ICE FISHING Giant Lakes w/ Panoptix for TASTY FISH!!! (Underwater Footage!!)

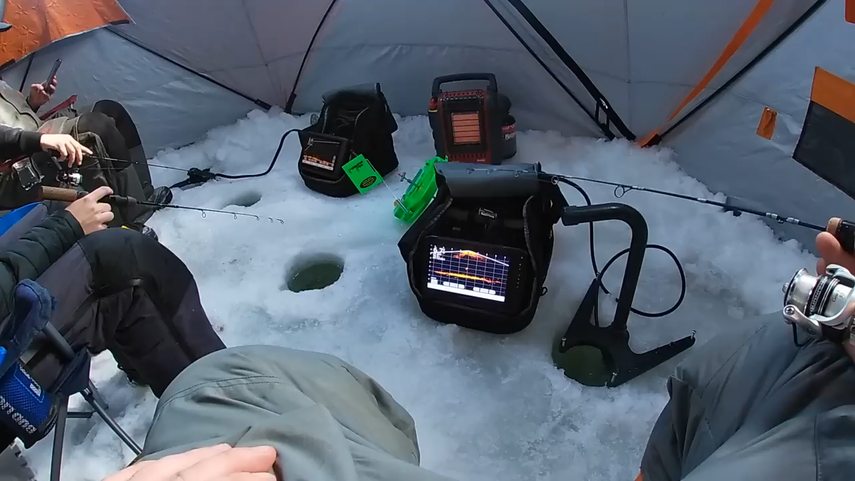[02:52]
but as you can see 6.7 feet of oil now 5.7 we got about 22 inches of ice or so so hopefully